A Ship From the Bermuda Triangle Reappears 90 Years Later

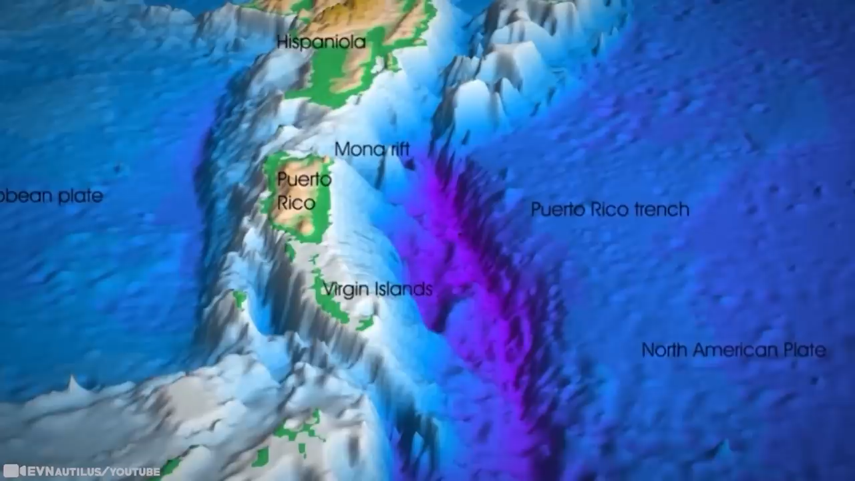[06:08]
The oceanic trench is the deepest in the Atlantic.
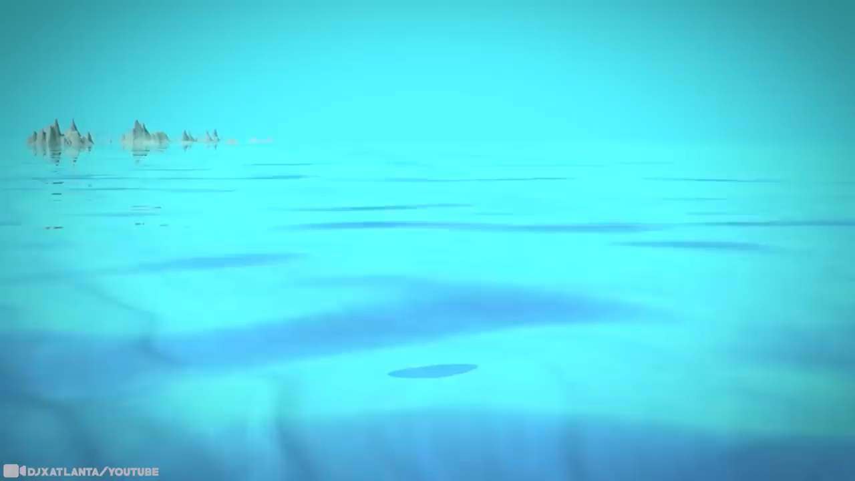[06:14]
It's 497 miles long and has a maximum depth of 27,480 feet or 5.2 miles.
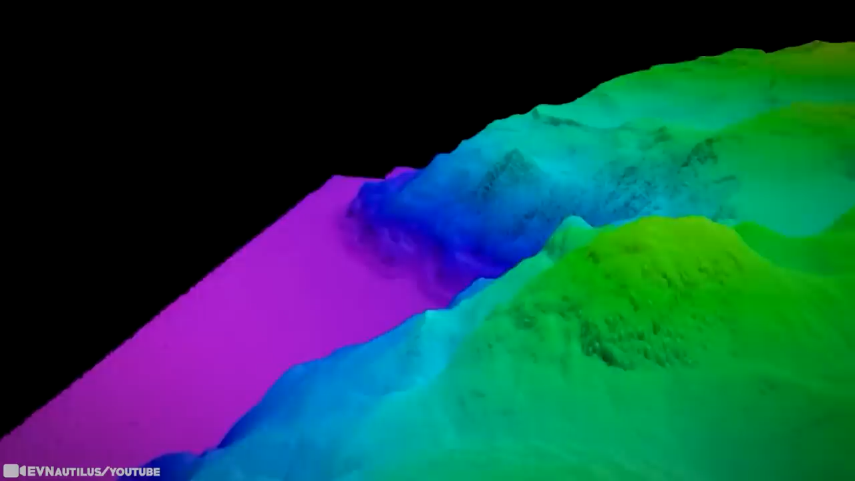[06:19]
The exact point was identified using a state-of-the-art multi-beam sonar in 2018 and